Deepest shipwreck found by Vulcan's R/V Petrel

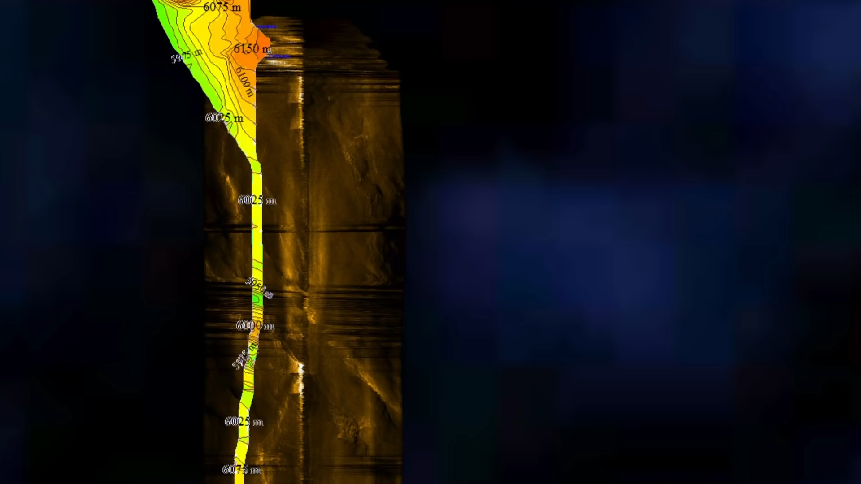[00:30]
we had a single run of the AUV going up that that trench and it aborted halfway through the line and actually you managed to pick out a shipwreck on the spiral
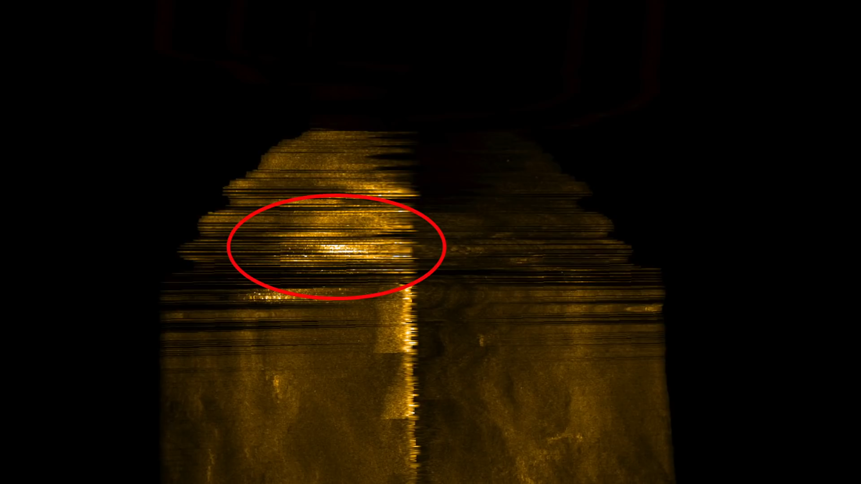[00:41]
up yeah we ran another mission over there and you know we ran at 6,000 meters knowing we could see a little bit deeper and this is what we saw so the location of this wreck
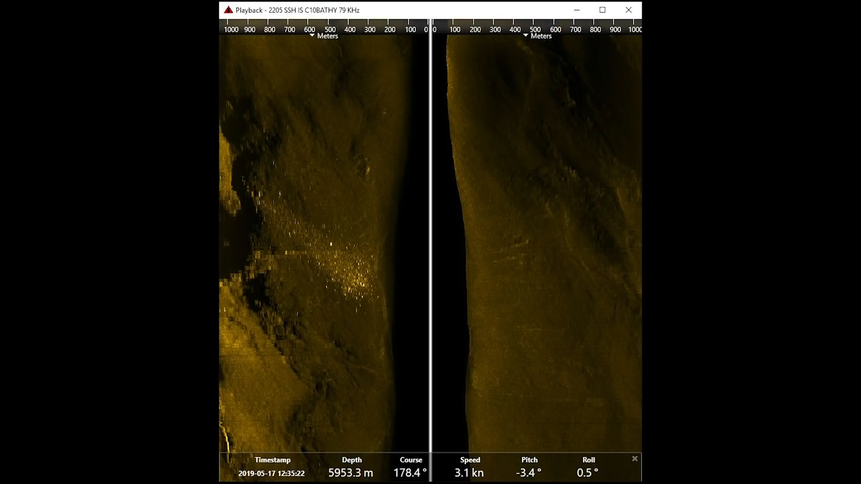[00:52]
On screen: depth 5953.3 m, speed 3.1 kn
geographically is is in the southern part of the you know where this battle took place and so this is one of the reasons that we believe this is the Johnston because she sank later